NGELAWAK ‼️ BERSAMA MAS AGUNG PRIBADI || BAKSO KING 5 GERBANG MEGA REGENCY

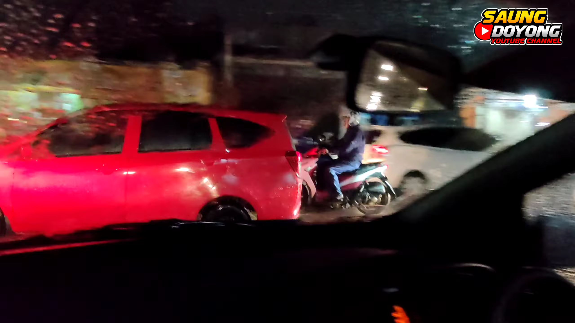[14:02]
Kondisi hujan ini pas banget, udah selesai. Mau berangkat pulang. Hujan nyari yang lemah.